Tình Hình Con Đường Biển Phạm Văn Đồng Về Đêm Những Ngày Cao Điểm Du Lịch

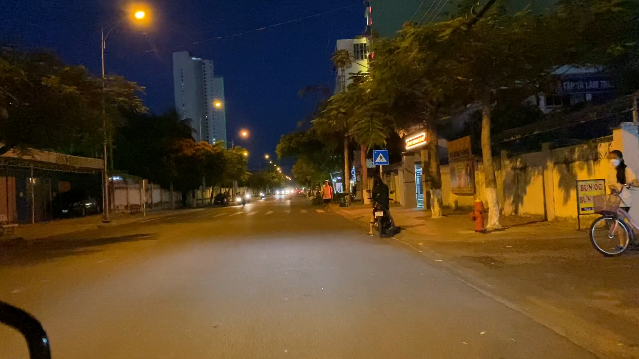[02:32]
rồi quán bún ốc chả cá, rồi vỉa hè, rồi các cái món nước. Ở chỗ này là trường trung học cơ sở Mai Xuân Thưởng, chỗ này có vẻ hơi tối.
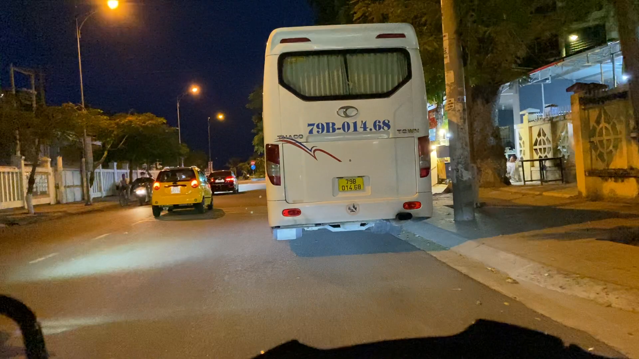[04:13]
Chào đồng hành trước hình của cô chú chị vàng, đó là những hình ảnh của con đường Mai Xuân Thưởng giao với con đường Dương Hữu Nguyên và con đường Phạm Văn Đồng.
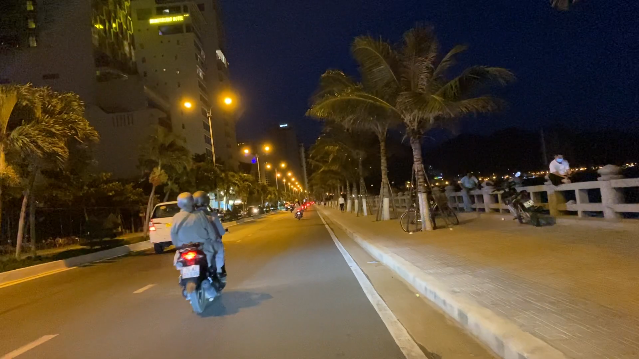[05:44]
Khách sạn vẫn đón khách nhưng mà vẫn đang sửa chữa lại. Tới đoạn này thì có cái Wonderland Hotel này.